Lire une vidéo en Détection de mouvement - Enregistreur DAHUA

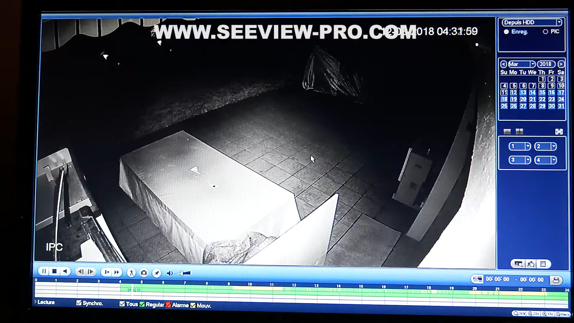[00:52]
Vous allez cliquer sur le petit bonhomme Smart Search qui va vous permettre d'afficher une grille. Veuillez sélectionner avec la souris la zone de détection de mouvement qui vous intéresse.